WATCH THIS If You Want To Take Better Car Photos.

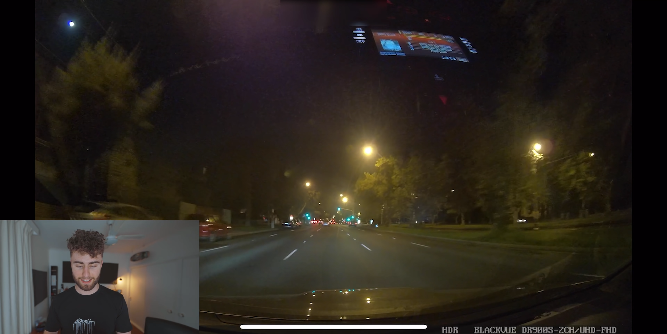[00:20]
Like this. I spool up. I spool up. We're laughing about it, we're laughing about it. And then he fucking guns it. And all this power comes down to his wheels and I'm like,
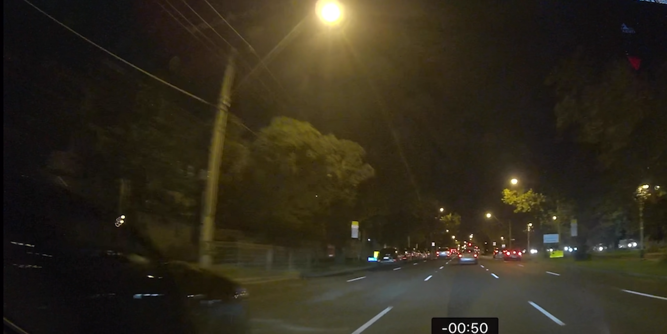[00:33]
and he like starts fishtailing and then hits the brakes to get up to the lights there. And I was like, holy shit. We get to the next set of lights, like a four lane road.